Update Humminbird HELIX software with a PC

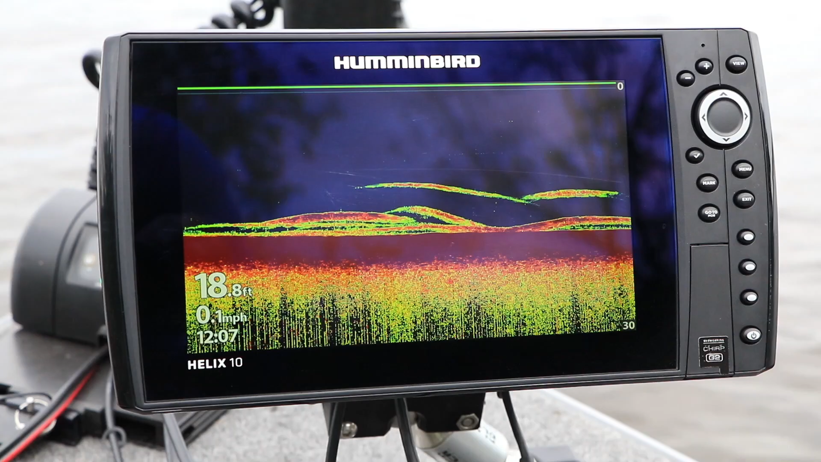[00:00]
On screen: depth 18.8 ft, speed 0.1 mph
Keeping your FishFinders software up to date is an important part of the Humminbird ownership experience.
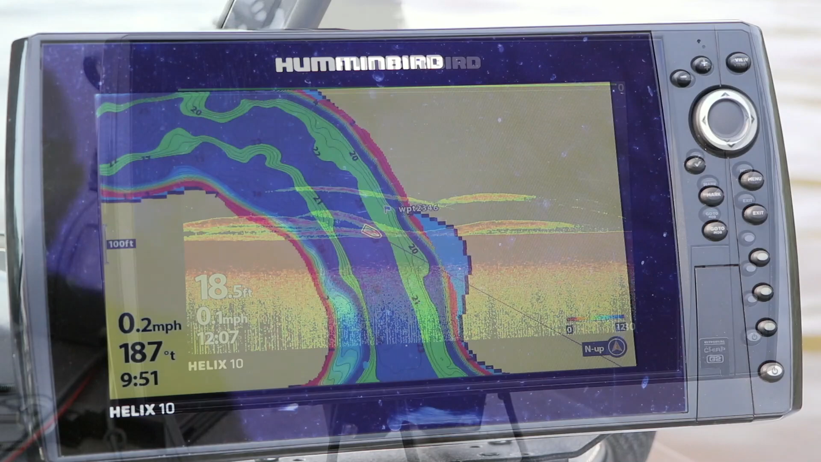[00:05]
On screen: depth 18.5 ft
Free software updates keep your Humminbird
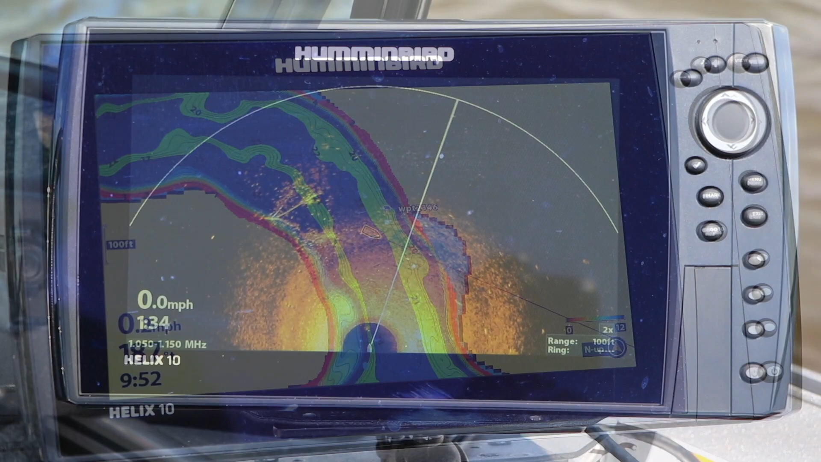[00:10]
running in tip-top condition and deliver new features and enhancements that
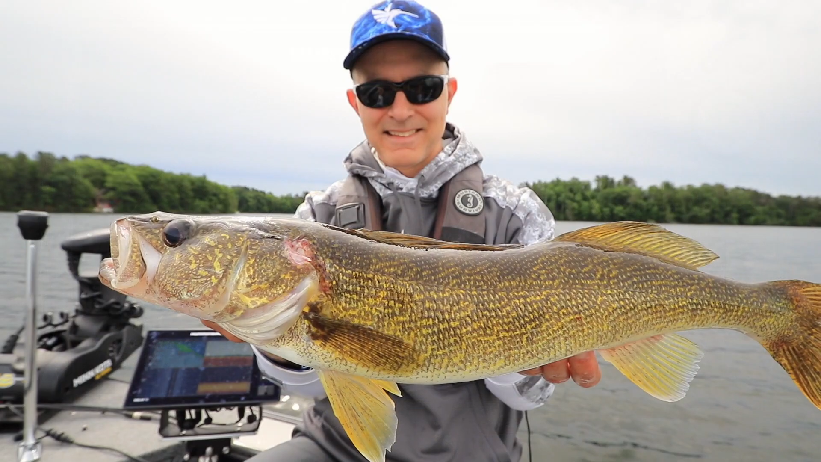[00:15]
will help you find and catch more fish on every trip.
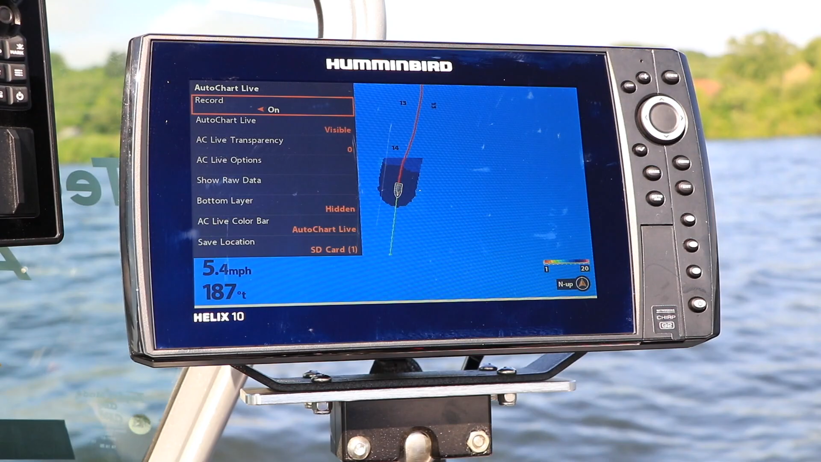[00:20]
Follow these step-by-step instructions to update the software on your Humminbird Helix.